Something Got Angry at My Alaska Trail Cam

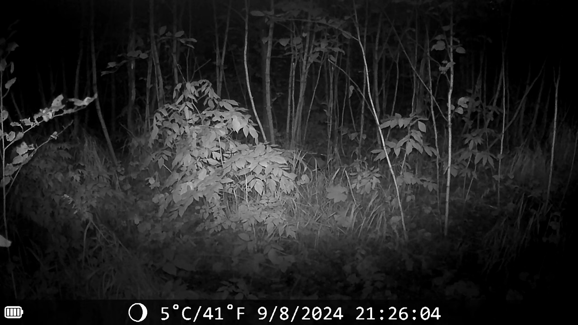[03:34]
Whoa! Now that's interesting, just four minutes later, the baby runs by, in quite a hurry, but there's no sign of mama. Not sure what to make of that.
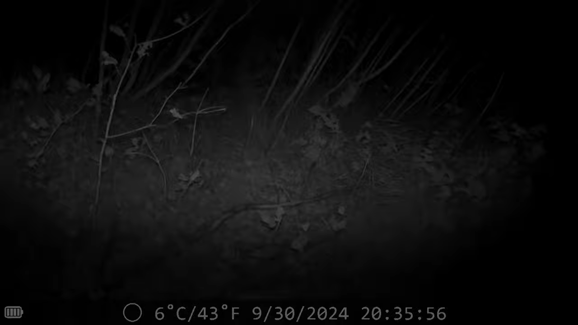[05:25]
here we've got it just swaying in the breeze and I'm pretty sure that's what triggered the motion detector but I think that moose really knocked the camera loose loose loose and that's it here I am just a